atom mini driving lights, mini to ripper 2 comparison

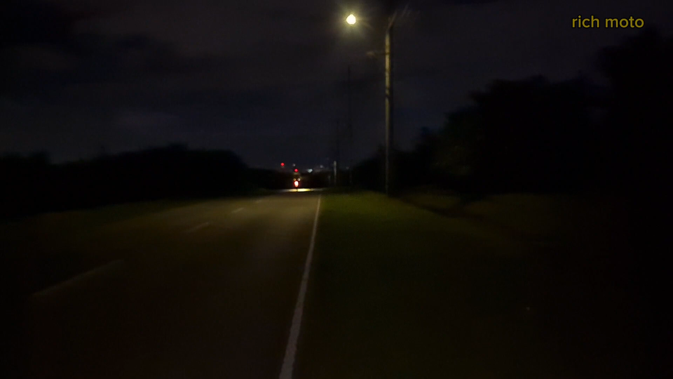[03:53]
Sunod naman natin yung intensity ng Mini. Ito yung kanyang white. Maliwanag din ito. Malayo rin ang nararating. Hindi nga lang siya ganun kalapad, pero sakto na rin. Sunod naman natin yung yellow light. Sakto din yung kanyang yellow light.
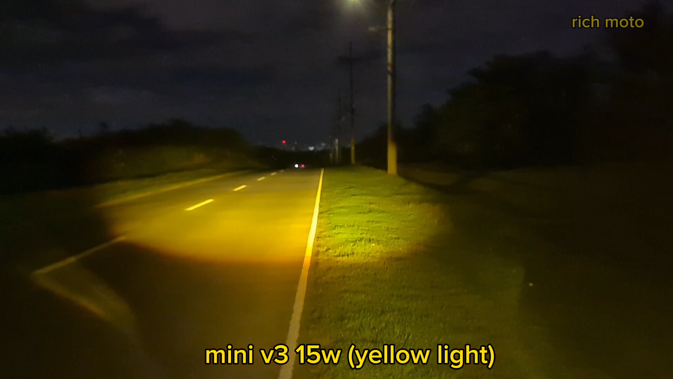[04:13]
Nagkukulang lang talaga siya sa lapad, pero maliwanag ang yellow light ng Mini. Ito naman yung mix na ilaw niya. White at yellow.